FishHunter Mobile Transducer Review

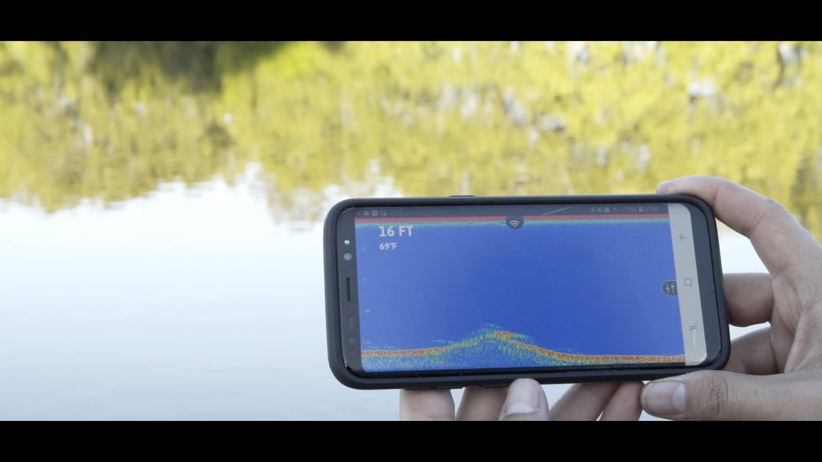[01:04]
On screen: water 69°F
So we were seeing where we thought, you know, there was a plain sand bottom. We were finding structure in spots where we didn't know existed.
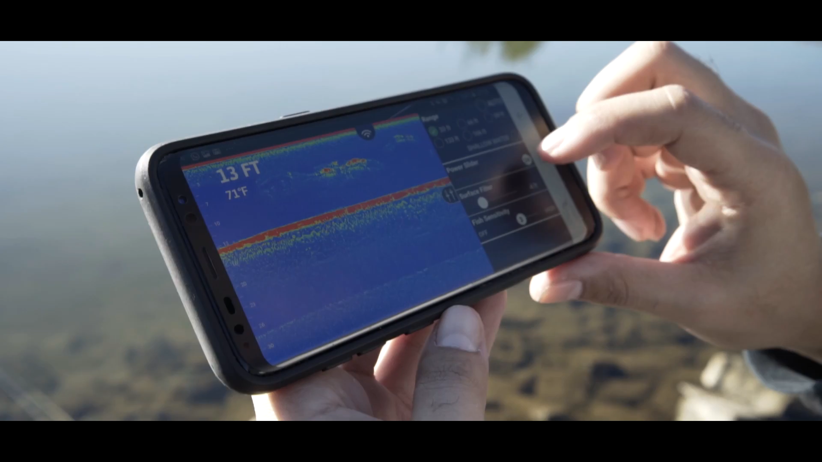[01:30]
On screen: water 71°F
So it's available to anyone that's got a smartphone or a tablet. You literally cast it out, hook it to your rod, just like that.